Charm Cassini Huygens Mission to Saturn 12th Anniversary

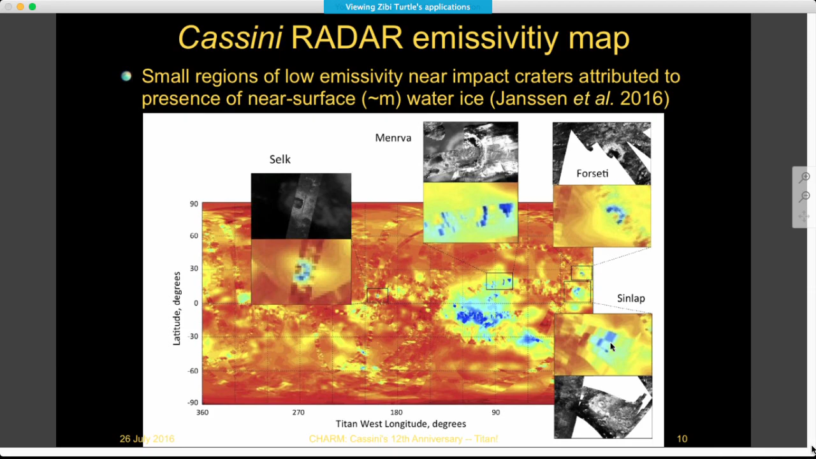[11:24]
And given that we know the bulk composition of the upper crust of Titan is water ice, it is reassuring to come across evidence that is consistent with that. This is another updated map. I put them all together at the beginning.